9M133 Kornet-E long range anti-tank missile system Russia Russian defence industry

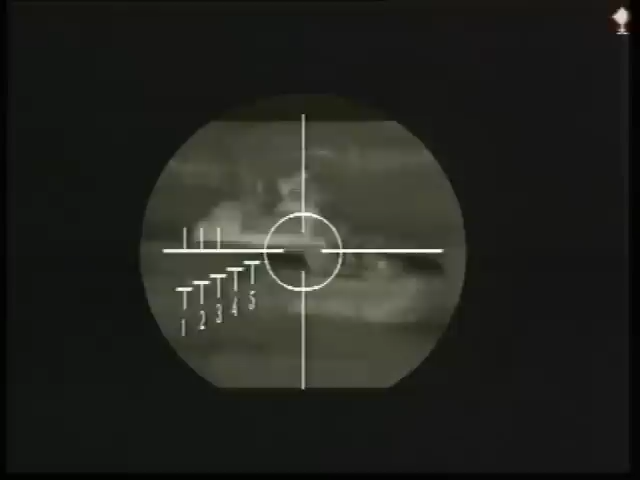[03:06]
High frequency of its use is ensured owing to providing of the system with a thermal sight,